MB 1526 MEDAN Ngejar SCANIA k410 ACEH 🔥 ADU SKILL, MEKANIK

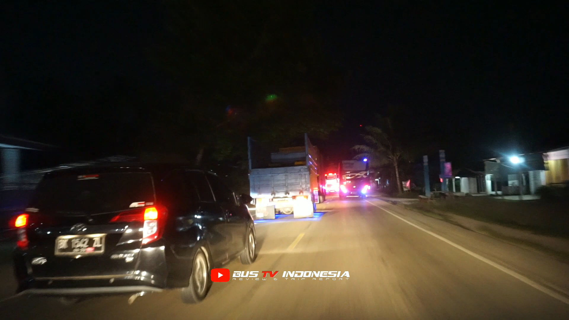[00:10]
Tinggal kita nih. Di depan padat.
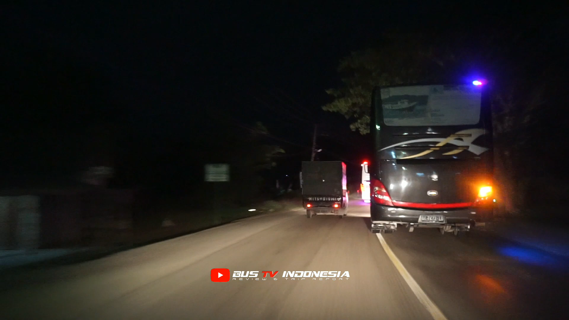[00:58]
Tikungan manis, panjang, tapi berani dia masuk.
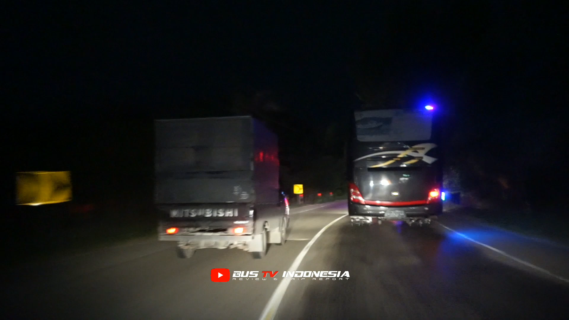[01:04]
Langsung sen kiri lagi, goyang lagi. Depan tikungan ke kiri.
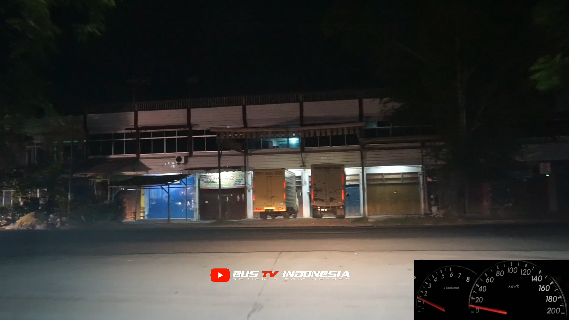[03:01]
ragu gitu untuk kejar karena waktu 6 menit. Tapi coba kita berusaha dulu,
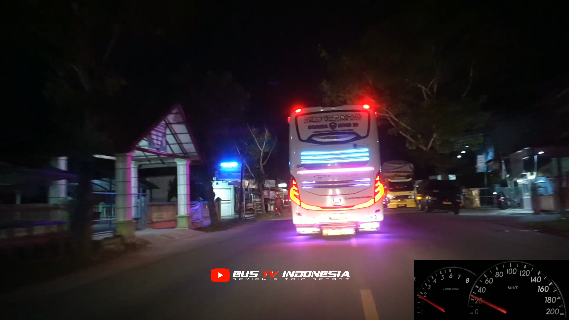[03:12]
mudah-mudahan jumpa dengan lawan di depan. Itu di depan ada Kurniawi 04 dan Putra Pelangi Nonstop, itu yang kelas-kelas utama dulu. Terus ada Pemto Solo Banda Aceh. Posisi sekarang jam 12.57. Memang agak sedikit telat masuk ke wilayah Langsa. Mungkin ada macet di jalan.
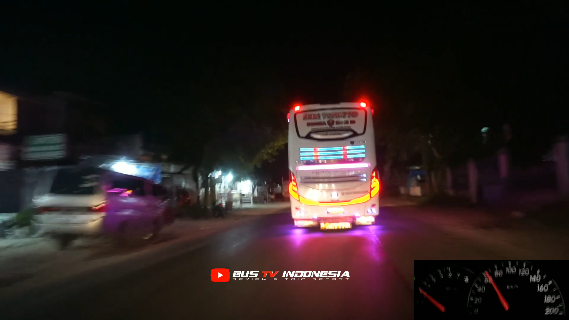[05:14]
Batistar juga masih di dalam terminal tadi. Duluanan keluar Putra Pelangi. Ini di belakang kita juga ada bus nih. Nggak tahu bus apa nih.
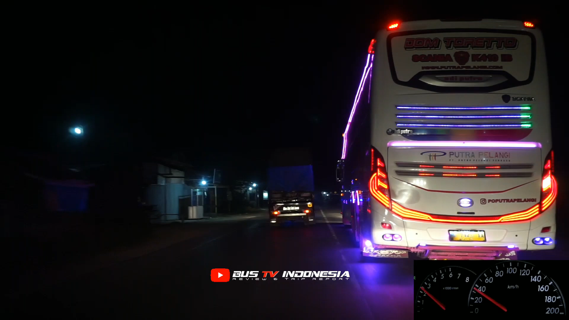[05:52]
Ini ada tikungan manis di depan. Mudah-mudahan kita masuk.
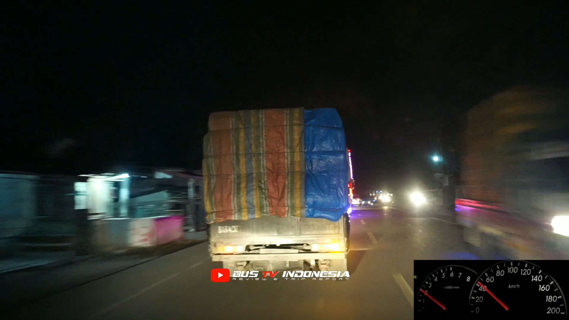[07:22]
Macetnya ini nggak tahu nih di belakang ada bis apa nih, lumayan kencang nih larinya nih. Karena lampu pednya mati, jadi kita nggak tahu ini bis apa truk lah ntar.
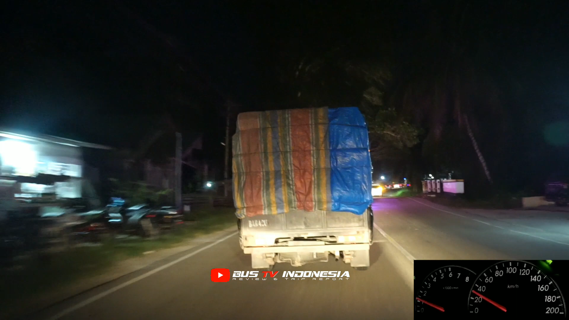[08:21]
Kalau dari ini ya 1626 mau masuk ya. Kasar banyak pak. Main-main. Tinggal kita nih di depan padat.
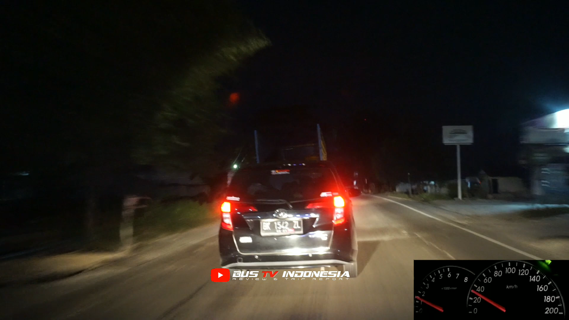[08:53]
Itu udah nempel tuh bus pariwisatanya sama madom.
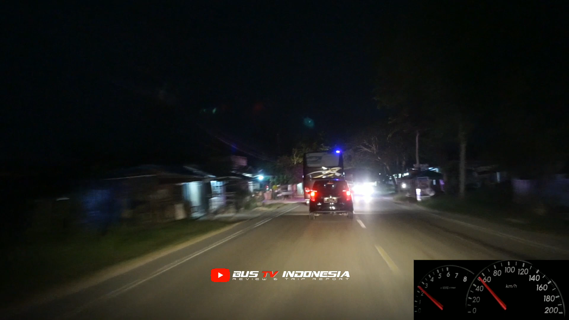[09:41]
Depan bus pariwisata dengan nama Dom udah nempel.
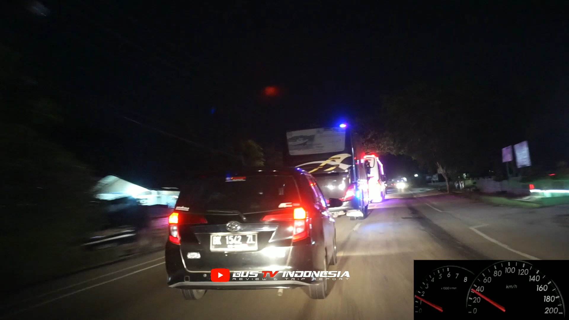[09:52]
Kita masih terhalang dengan satu unit kendaraan pribadi.
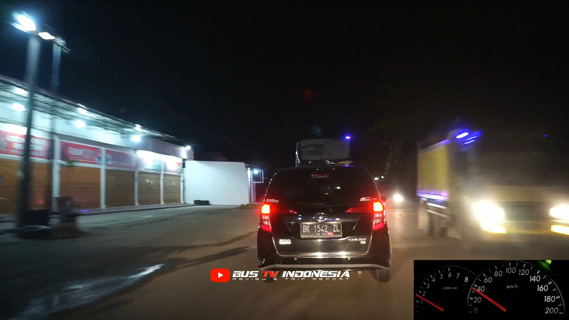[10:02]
sigap juga nih main pariwisata nih.
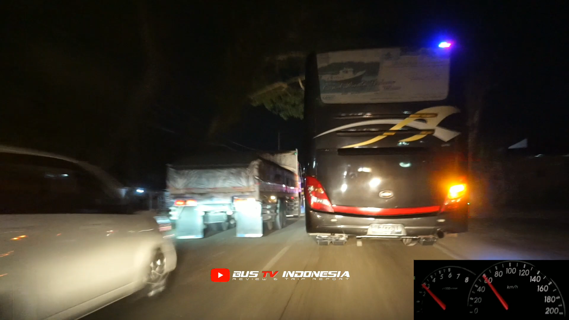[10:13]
Plat BK nggak tahu dari perusahaan mana.
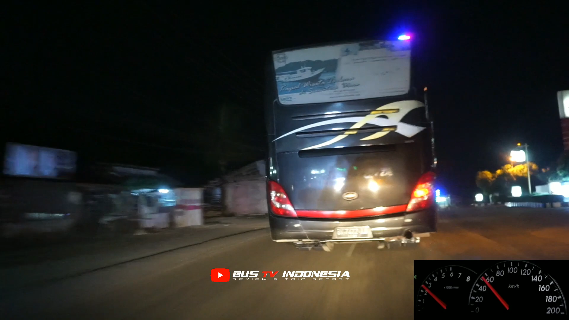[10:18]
Coba kita lihat di trek lurus apakah
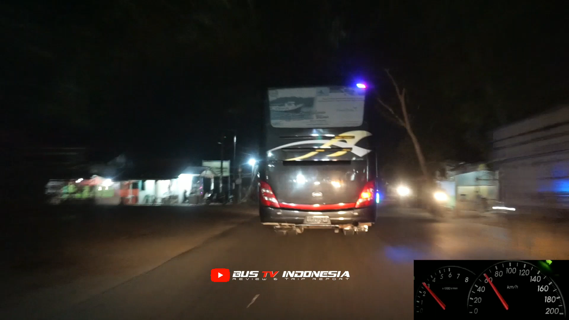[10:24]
sanggup dikejar Scania K410-nya dongkor itu.
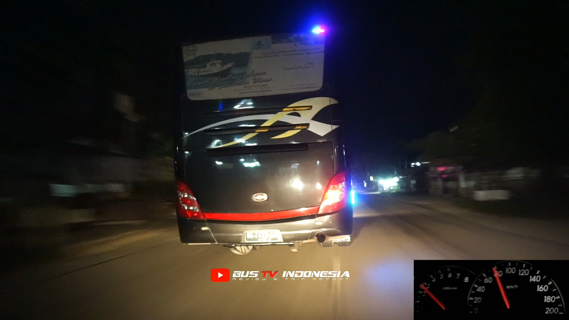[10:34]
Masih 80 km per jam, baru tambah gigi tadi.
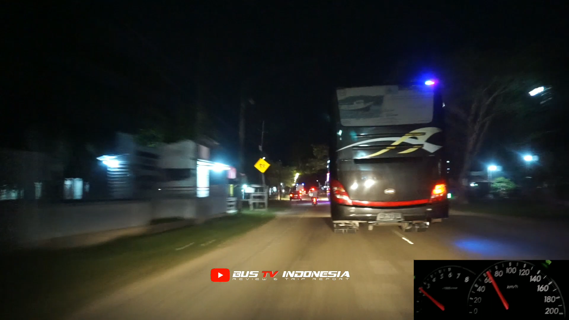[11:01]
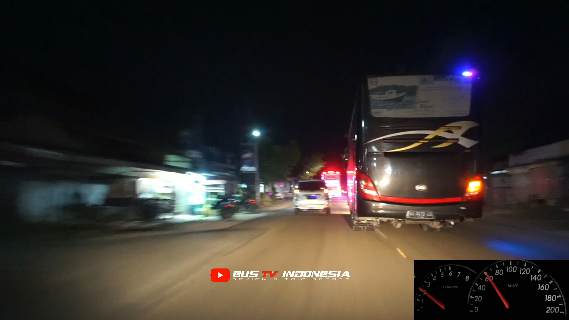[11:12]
Masuk-masuknya ngeri.
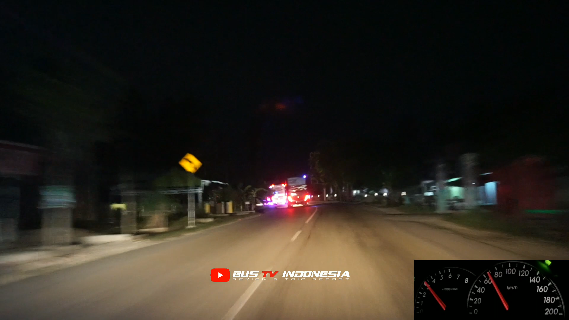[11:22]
Tapi kita agak kurang berani untuk nempel karena kita juga belum tahu permainan supirnya gimana. Selamat gak kita di belakangnya itu. Ini juga panjang nih.
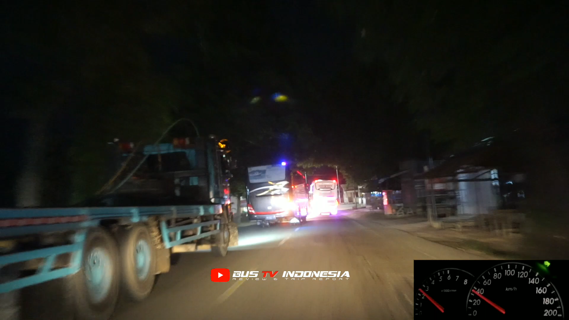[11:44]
Kanan, jadi kita nggak tahu ada macam nggak nahan.